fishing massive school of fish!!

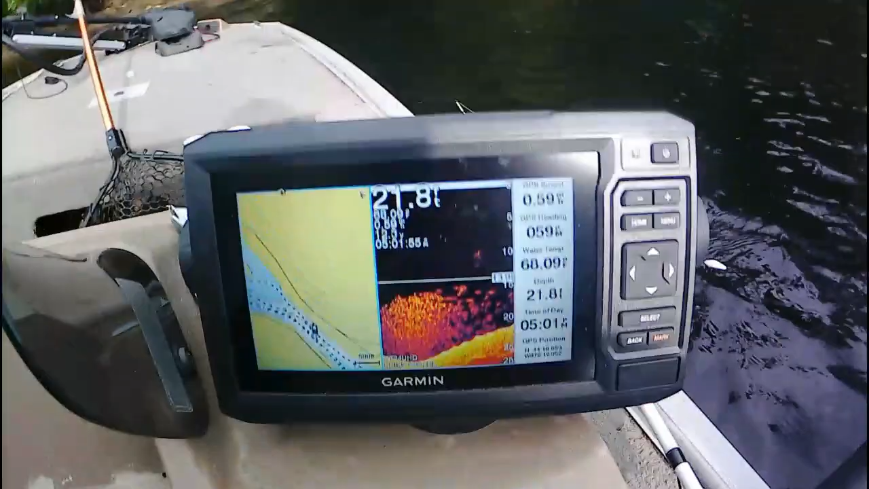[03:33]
On screen: depth 21.8 ft
Taken. That is a big bait ball. Or fish.
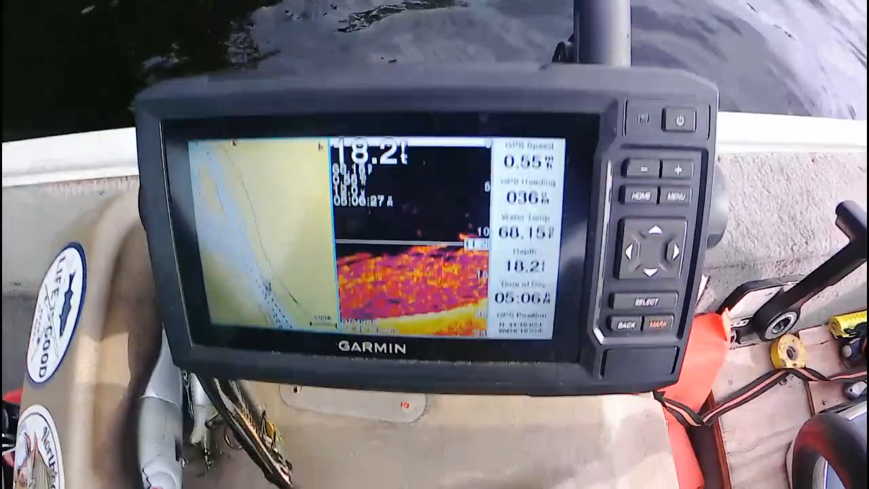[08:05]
That looks like fish. A lot of them. Well, on again, on again. Oh, that's a good one.